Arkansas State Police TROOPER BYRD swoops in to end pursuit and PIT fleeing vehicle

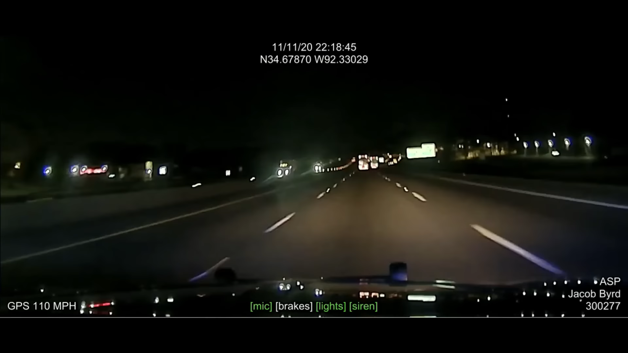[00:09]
We are approaching exit 134 down here with it now. Speeds are 95, white traffic.